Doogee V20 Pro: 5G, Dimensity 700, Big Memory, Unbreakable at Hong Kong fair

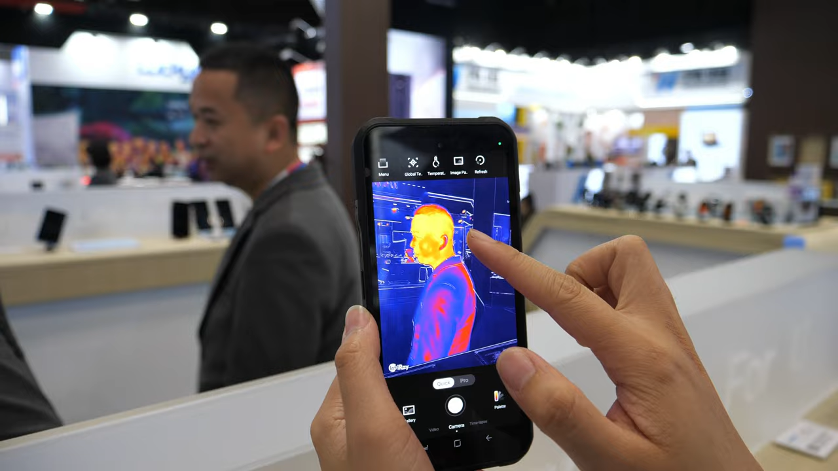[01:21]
And you can see the temperature and people, when people go outside for hunting or for some outdoor activities.
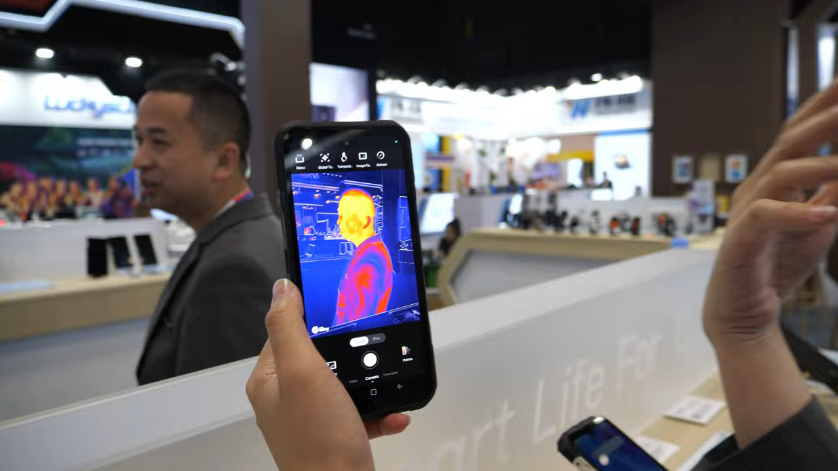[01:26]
You can feel the heat here. This way you can also check if people have Corona, right?